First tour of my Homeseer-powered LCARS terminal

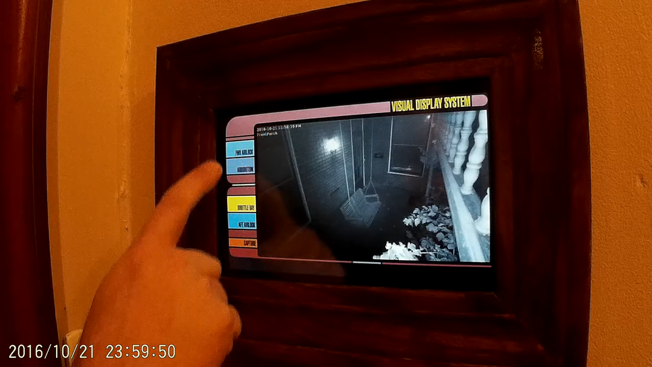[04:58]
And we can switch between cameras, and we can even pan our camera.
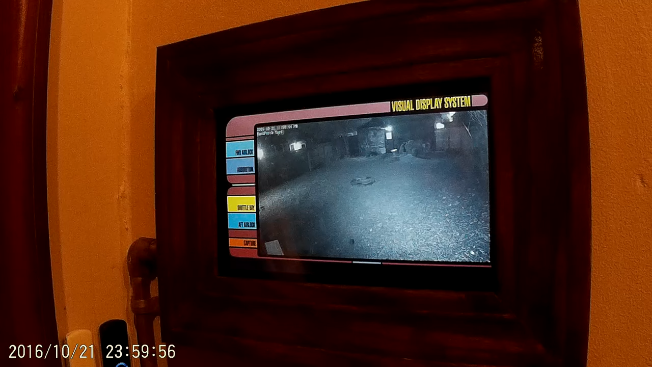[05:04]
Say, for instance, we wanted to see what was going on on the porch. Move our camera around. And there's the porch.